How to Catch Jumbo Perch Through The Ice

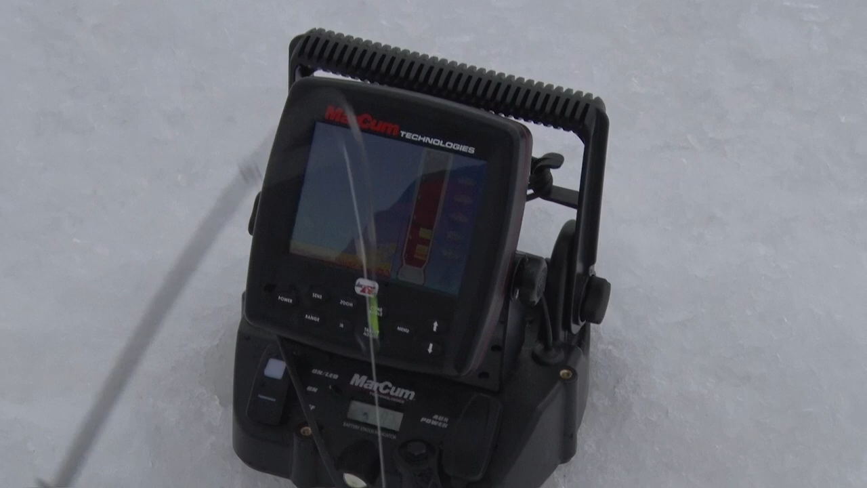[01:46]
There we go, a couple of them down there.
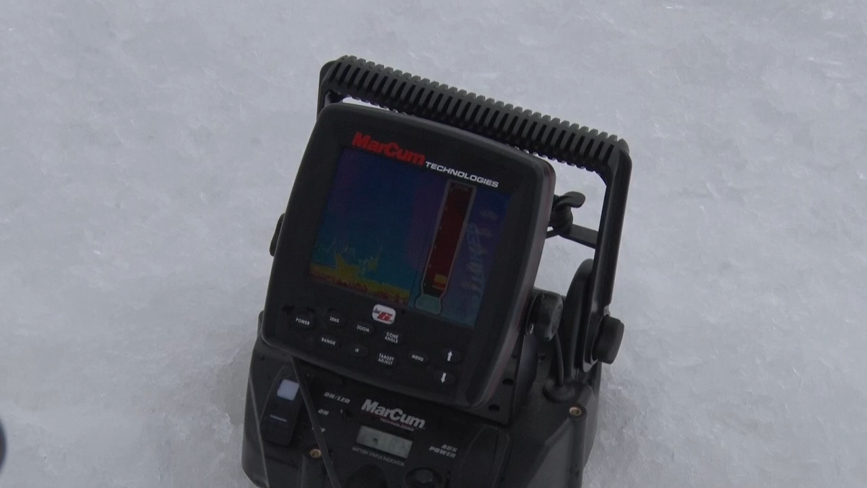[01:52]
What's cool about this shuttle is not only the fact that I've got it really zoomed in and it's ultra light and portable, but it's also got some really cool features built in. It's got a little USB port so you can charge your phone.